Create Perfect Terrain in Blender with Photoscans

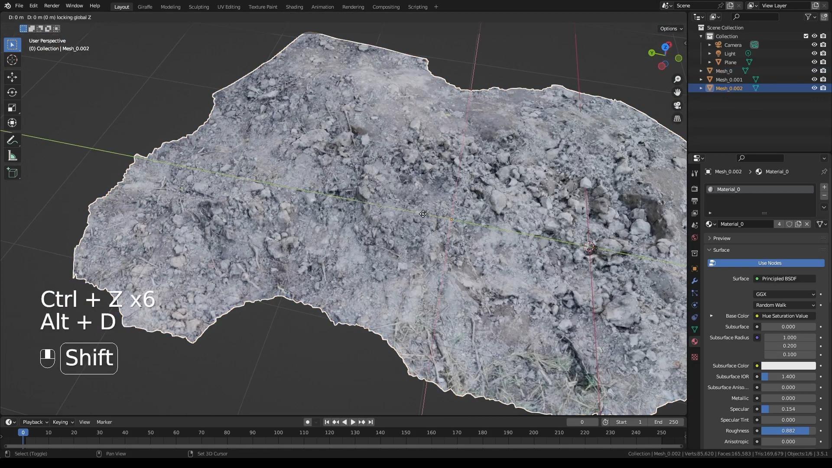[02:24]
Another thing is when you're doing photo scans like this make sure to always click alt D instead of shift D that way you'll instance them and it'll be way less intensive on your VRAM. So let's go ahead and just select this first one we'll go into tab go into edit mode
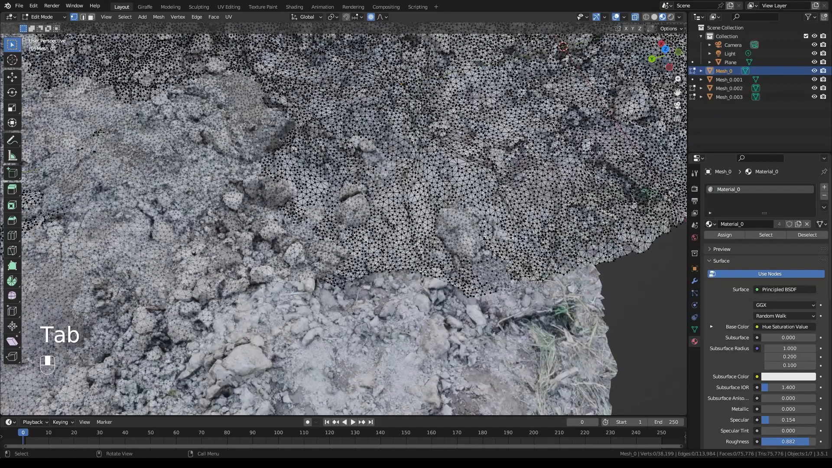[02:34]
then we'll just use circle select and we'll sort of grab the bits that are just a little too tall
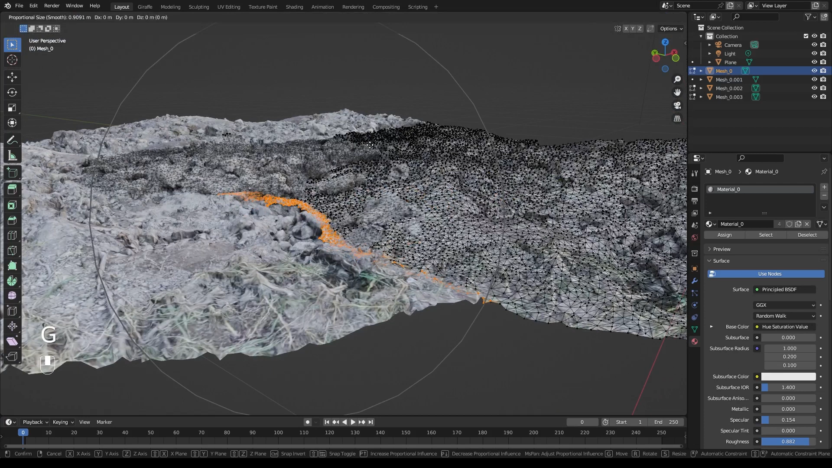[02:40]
and let's shrink this down quite a bit we only want to adjust it a little bit so we'll go and just bring it down just a tiny little bit make sure we're just getting just as much as we need to.
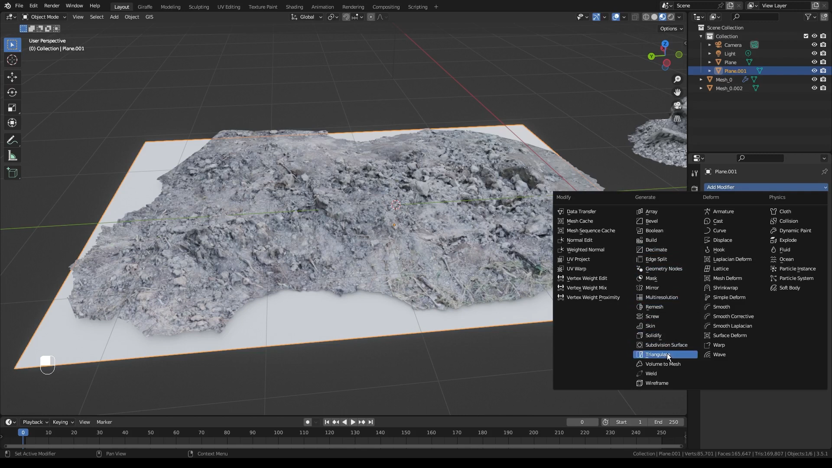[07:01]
shrink wrap then we'll switch it from nearest point to surface over to project and from positive and we